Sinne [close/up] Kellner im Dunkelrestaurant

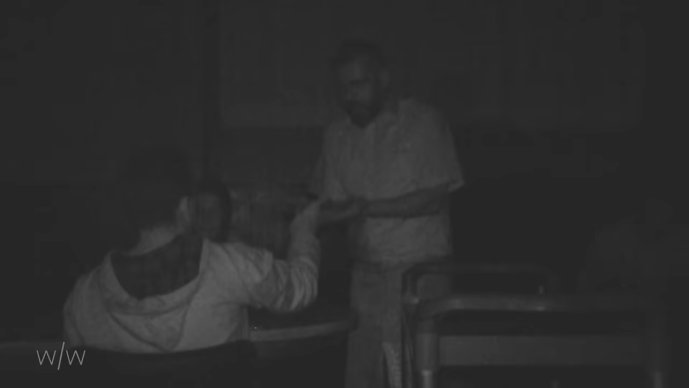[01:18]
Weil ich sehbehindert bin selber, stark kurzsichtig bin. Fiel mir halt sehr leicht zu arbeiten im Dunkeln dann halt.
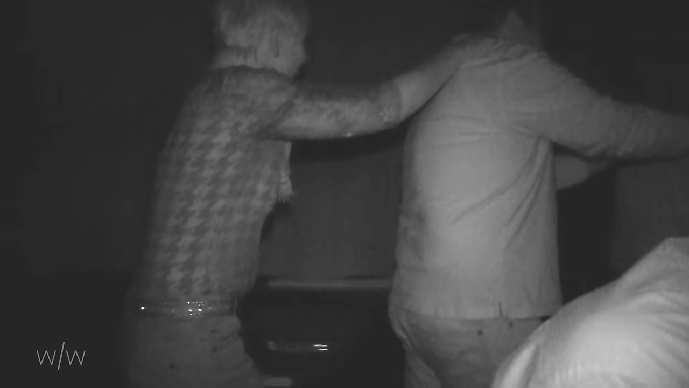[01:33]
In einer Polynäse, ja, ran an die Schulter und mir folgen unauffällig.
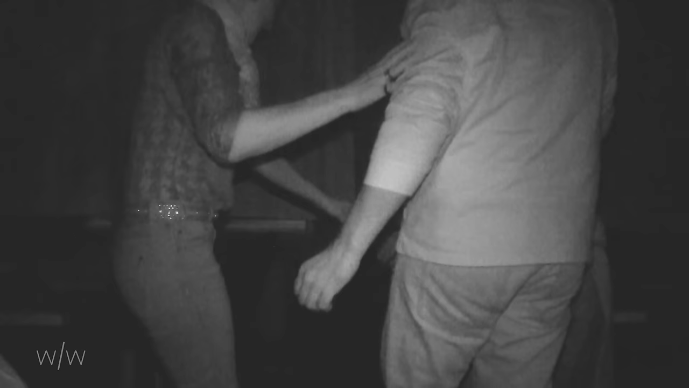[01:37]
Ich setze die erstmal hin, platziere die erstmal, zeige denen dann halt die Stuhllehne und erkläre ihnen, dass dann halt direkt vor ihnen dann halt bedeckt ist.